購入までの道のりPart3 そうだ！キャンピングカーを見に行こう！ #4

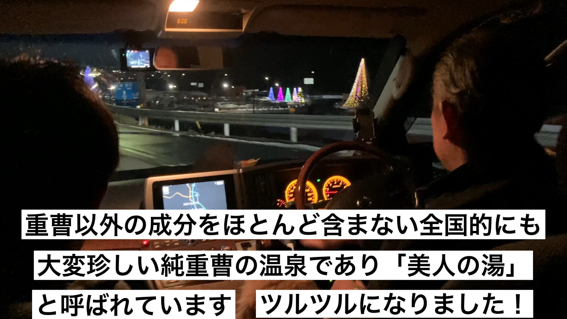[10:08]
また来たいです近くにこんなとこがあれば嬉しいです夜景が綺麗です